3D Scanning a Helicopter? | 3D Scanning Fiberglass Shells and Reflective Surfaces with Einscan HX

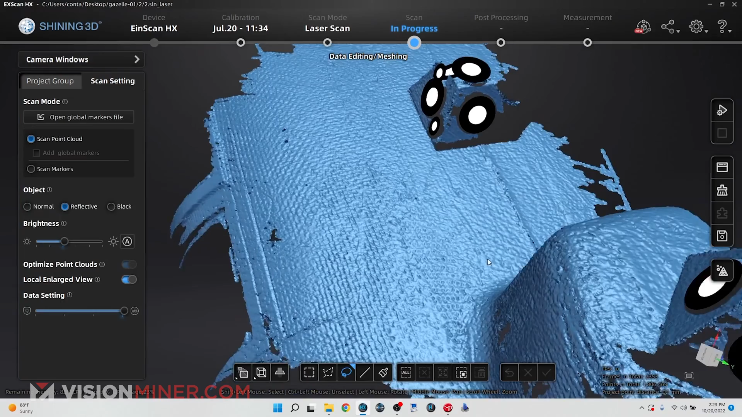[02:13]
And I don't want that. I want the smooth surface so we can print it and it's exactly the way it should be, not the internal structure. So we're going to use the ASUB scanning spray to actually flatten that surface a little bit.
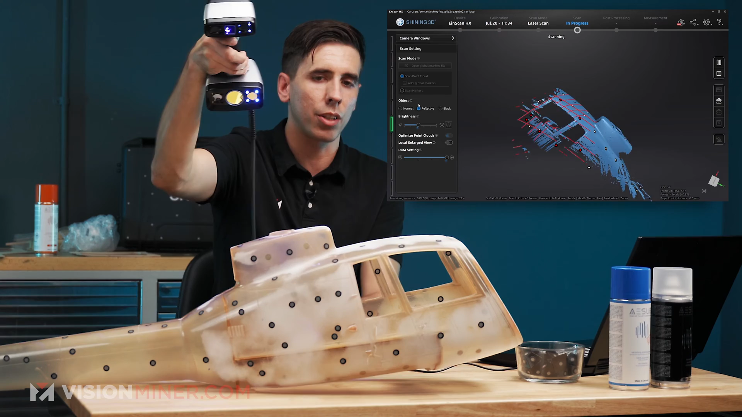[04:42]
it's going to capture any of those areas that are already losing the a sub and it should pick them up just a little bit quicker and it'll scan faster.
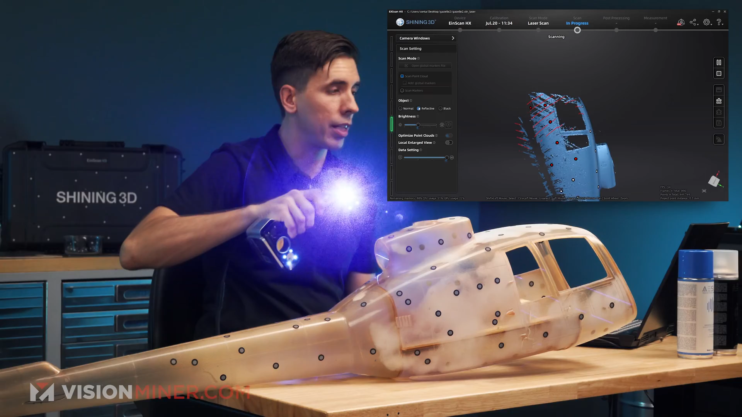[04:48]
Basically the reflective mode just it changes the brightness and intensity and how it's
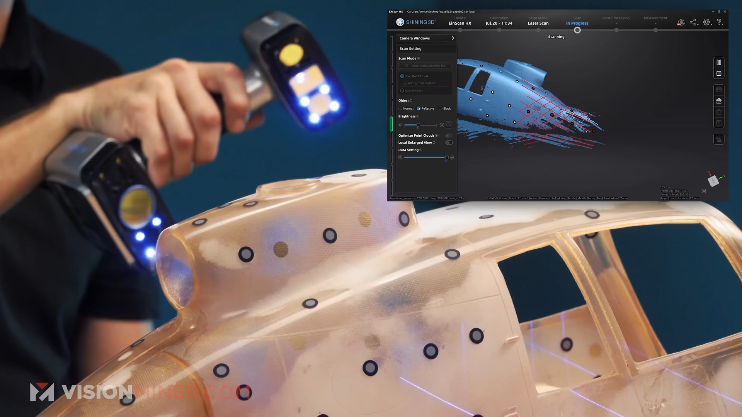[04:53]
interpolating the data and makes it pick up reflections a lot better.
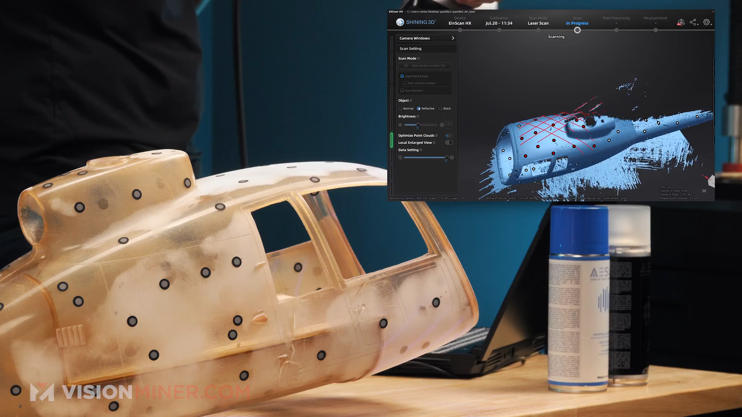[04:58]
You want to be within a foot and a half generally while scanning. So I can actually get down in some of those deep pockets without having to do anything.
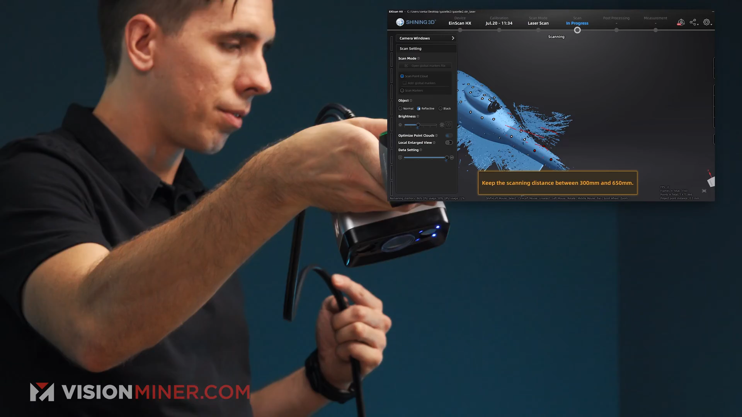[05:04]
I'll come around here being sure not to move the model very much.
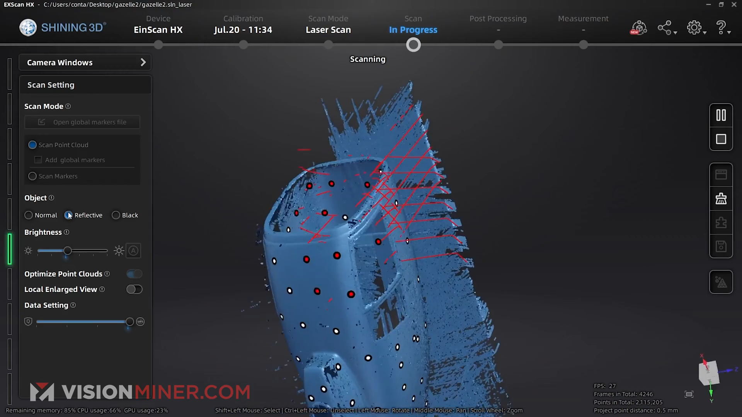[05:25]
Yeah, and that area up front, it just picked up that data, no problem. It doesn't even have any a sub left on it.
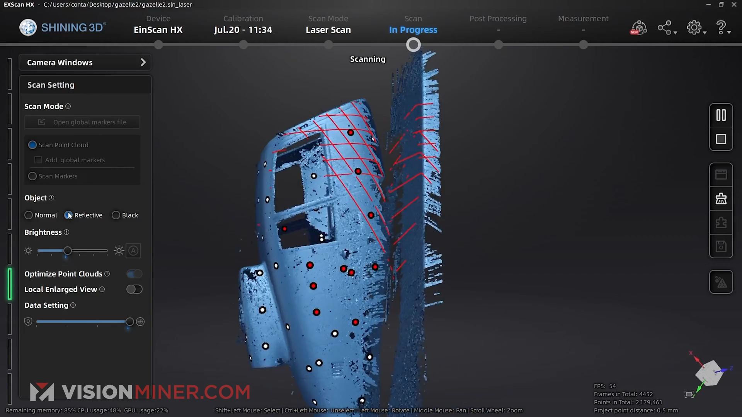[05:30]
Now I'm going to sort of try and trick it and go down inside the part
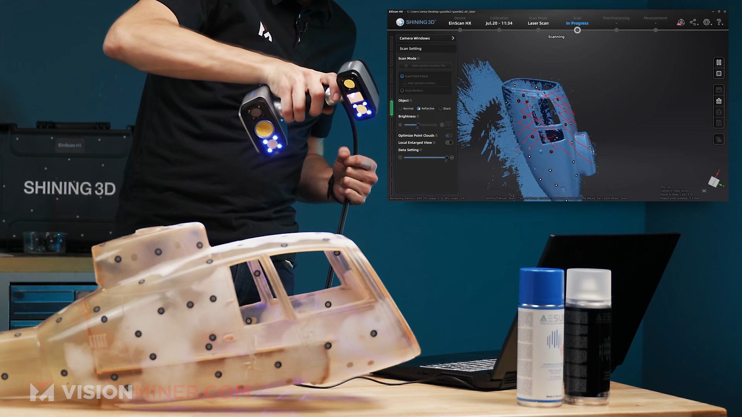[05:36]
as deep as I can, even though we'll have a couple more angles to pick up all that internal data.
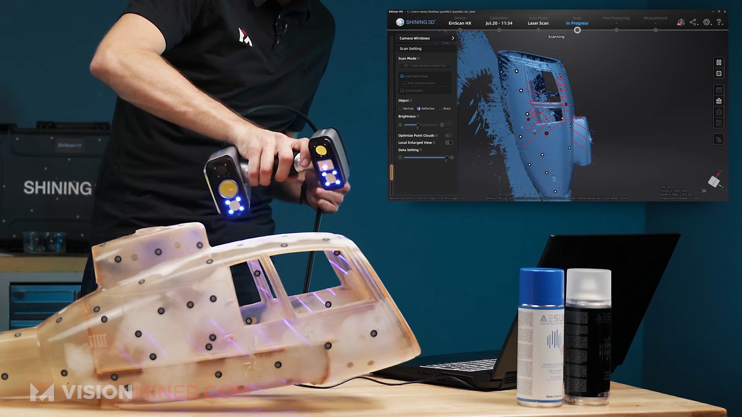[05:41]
All right, there we go. I think I'm good to go on that.
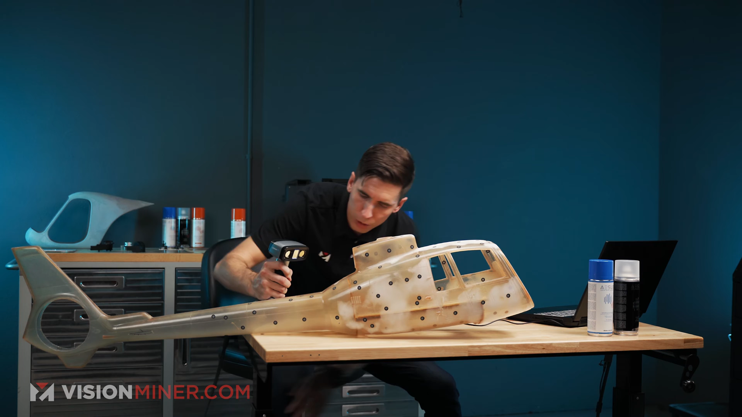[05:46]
So I'm going to do a quick cutting plane just to get rid of the table.
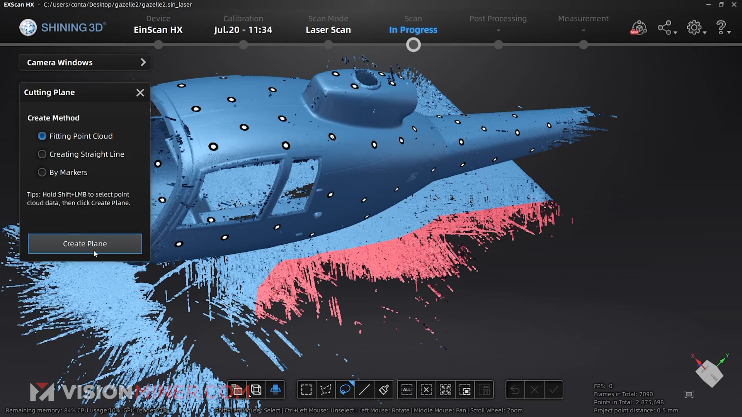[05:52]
I'm just going to use the lasso, select the table, create a cutting plane, fit the point cloud.
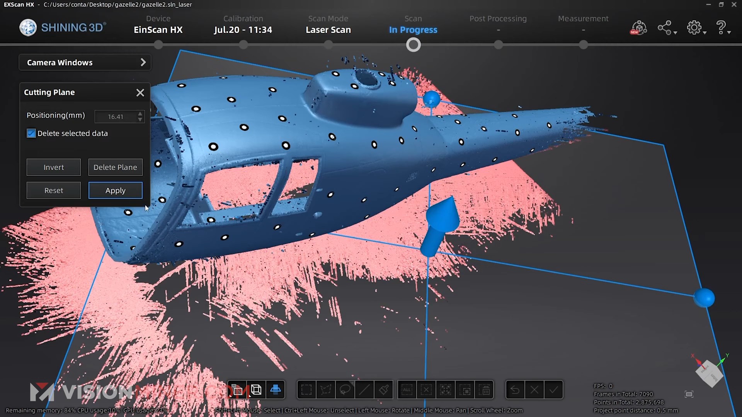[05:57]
I've got that. I'll just drag that there. That gets rid of most of it. Hit apply.
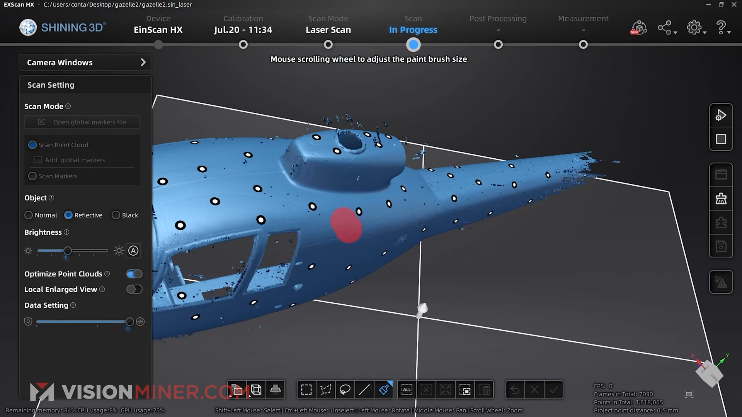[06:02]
And then I'm going to select some of the actual model itself and say connected domain.
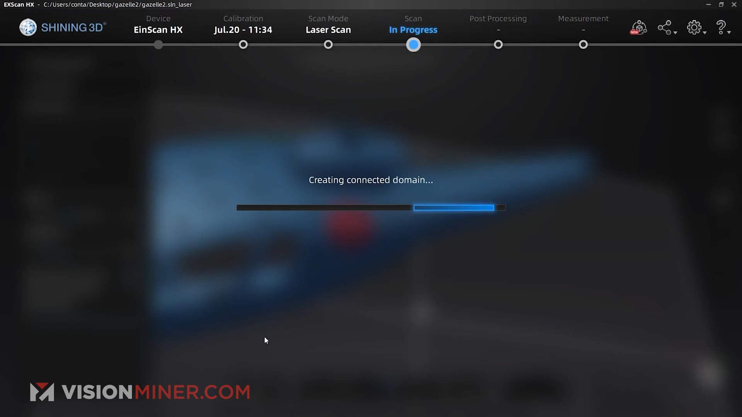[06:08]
Now that's going to show me basically all the surfaces that are together that I scan all the data I really got. Most of that is great.
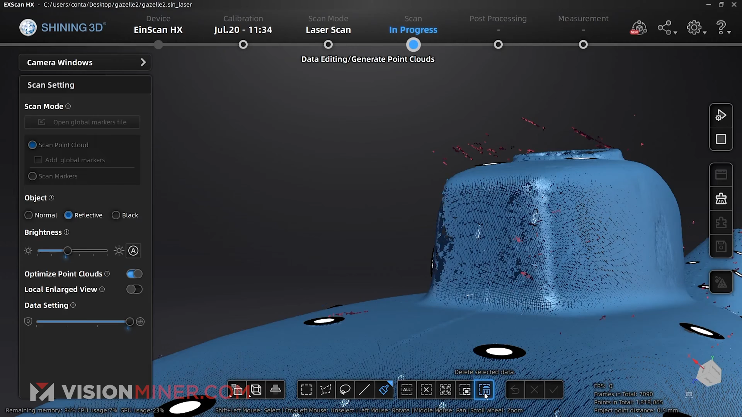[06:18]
And we got, because of the reflective nature, you get these little hangers out here, right? So I'm just going to go invert and then delete everything that wasn't next to that surface.
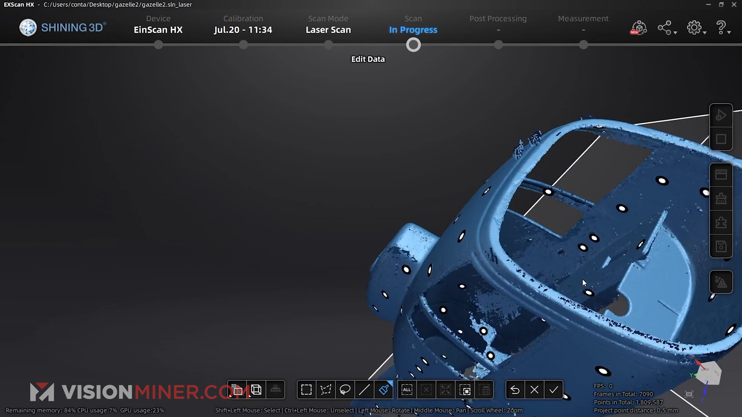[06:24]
So that's pretty good. We got a little work to do on the inside.
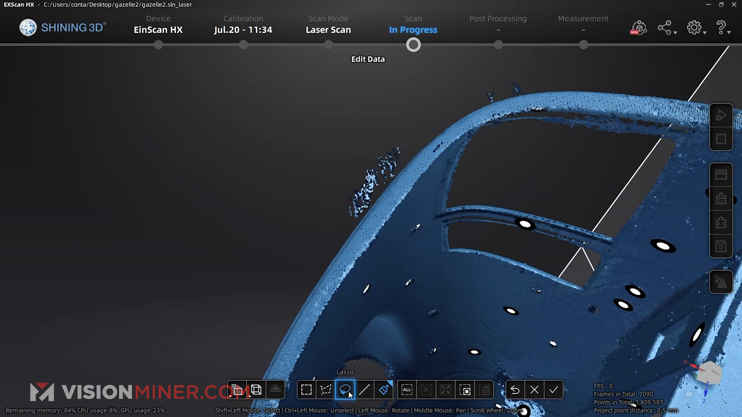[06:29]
Looks like we get a little, got a little bit of stuff here. I'm just going to lasso that.
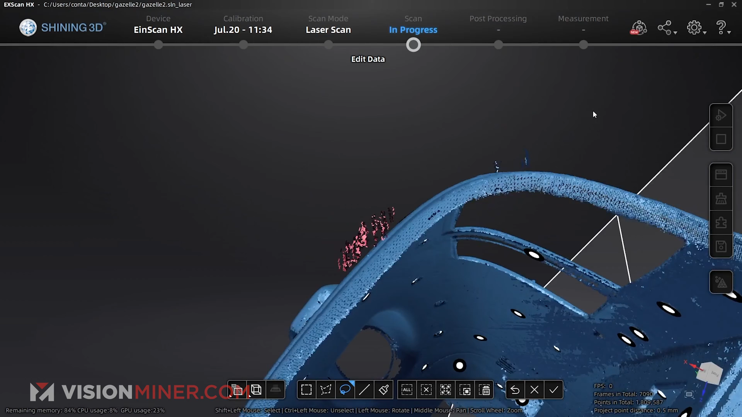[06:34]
Go like this. Maybe get these ones too.